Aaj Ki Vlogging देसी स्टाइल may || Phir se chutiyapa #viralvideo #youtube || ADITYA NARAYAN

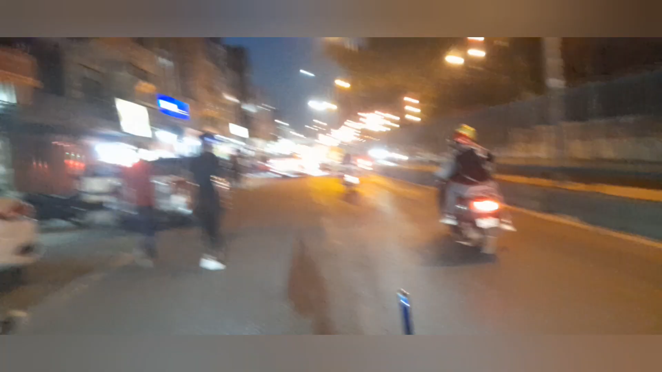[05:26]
भाई जो G20 जो लाइटिंग आप देख रहे हो ना, G20 सम्मेलन की लाइटिंग है, बहुत अच्छा खासा काम चल रहा है।
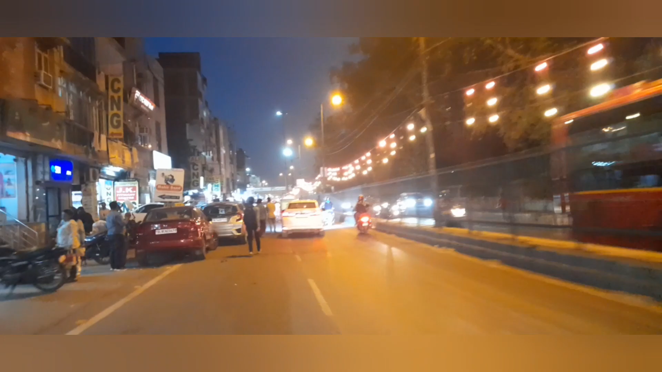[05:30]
इसी का फंड हुआ था अभी कुछ दिन पहले, कमला चोरी वाला, वो भी G20 सम्मेलन का ही था। बस चोर चोर मौसेरे भाई होते हैं। लाइटिंग वगैरह काम कर रही है, हॉर्न काम ही नहीं कर रहा है इसका यार।
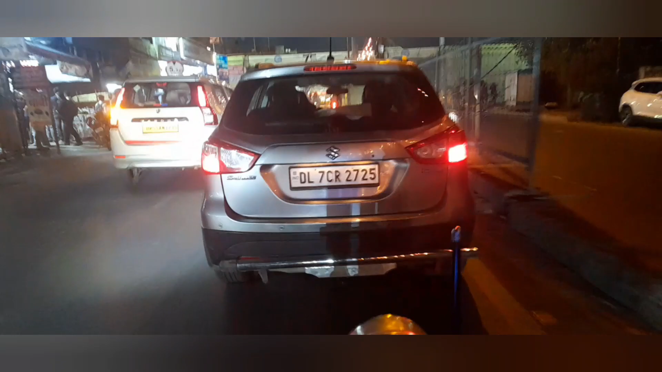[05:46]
देखो देखो मैं इंडिकेटर काम कर रहा है।
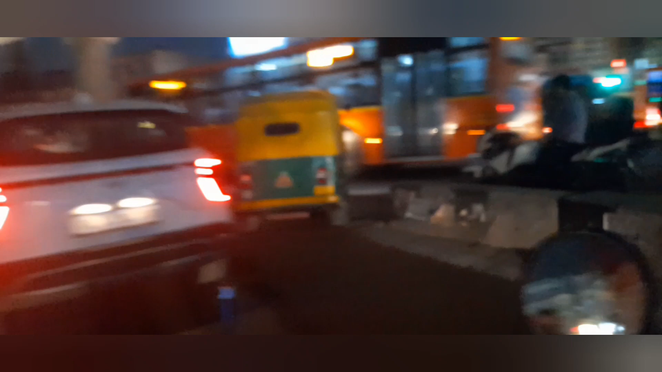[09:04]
रॉन्ग साइड ही जाना है, क्या करते
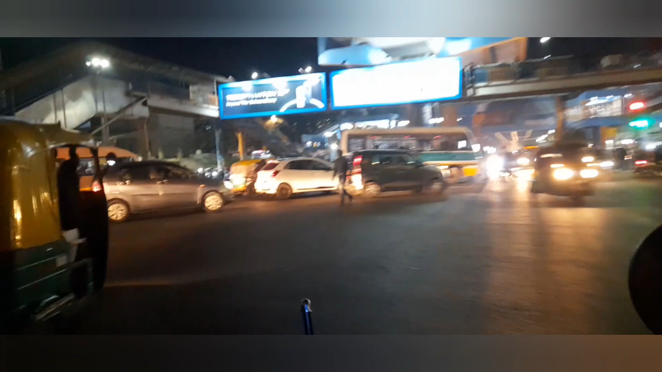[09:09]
हैं। ऑटो के राह पे चल के हम भी निकल गए।
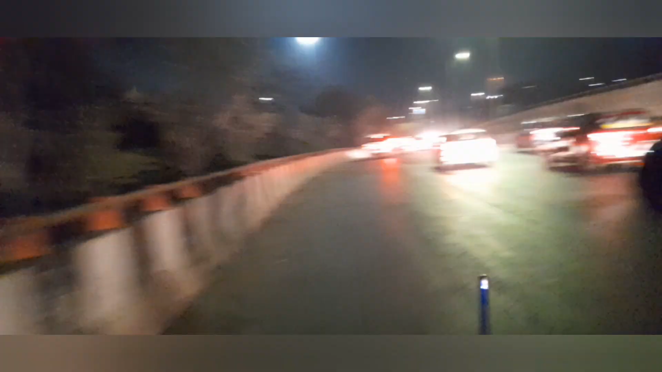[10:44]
मेन रोड पे आओ और जिप्सियां पहले दिख जाती हैं, स्कॉर्पियो 112।